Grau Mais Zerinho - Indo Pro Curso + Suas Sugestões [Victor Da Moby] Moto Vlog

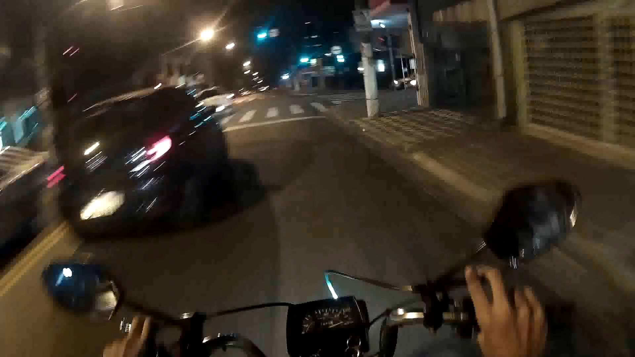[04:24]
E a fechada que eu levei hoje mano Isso aí é louco, só por deus cachorro O cara é louco O cara entrou com tudo sem mandar set Mas o cara entendeu o lado dele, entendeu? O cara é gentil não Ninguém entra aí Aqui não tem